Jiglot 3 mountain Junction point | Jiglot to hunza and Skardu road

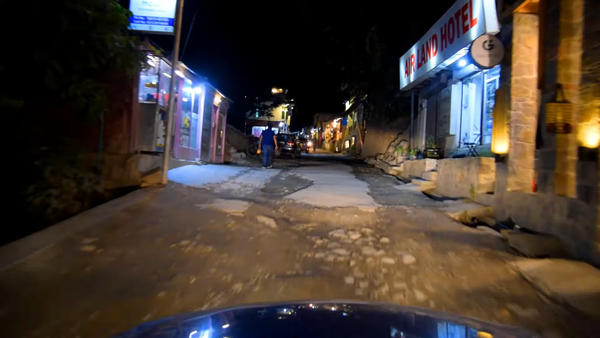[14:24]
तो राकापोशी व्यू पॉइंट देखने के बाद हम पहुंच चुके हैं अभी हुंजा वैली।
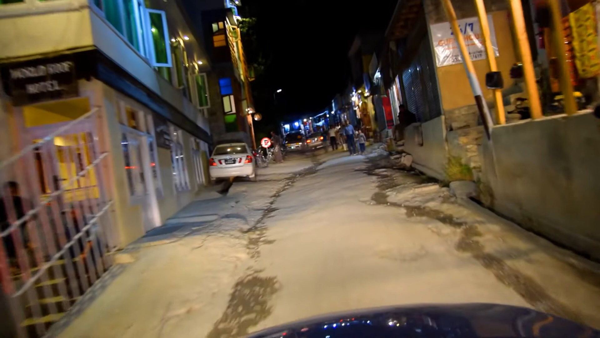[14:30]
तो जैसे हम हुंजा पहुंचे हैं तो यहाँ हो चुके हैं शाम, और काफ़ी अंधेरा भी हो चुका है, और ये वीडियो भी काफ़ी लंबी हो चुकी है।